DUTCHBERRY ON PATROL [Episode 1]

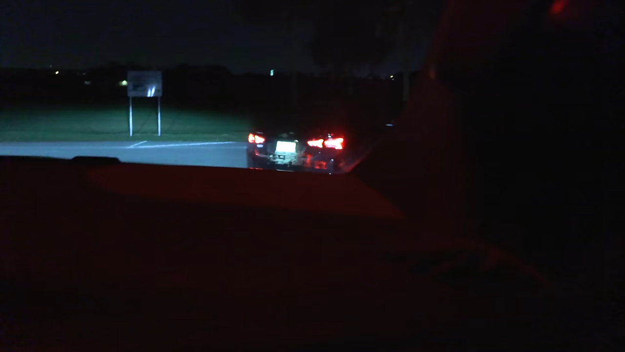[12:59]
That is Alpha Tango 4-6 George
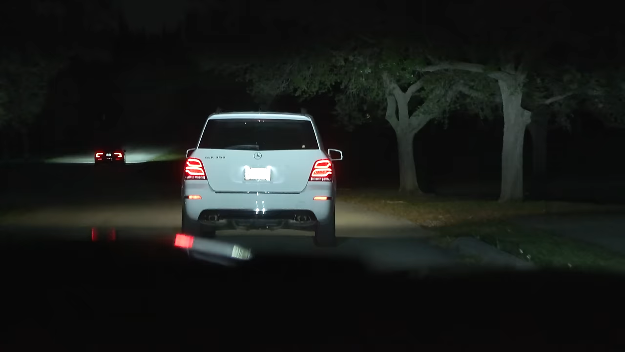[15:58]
So he's over the fog, over the yellow, on the yellow, over the yellow again.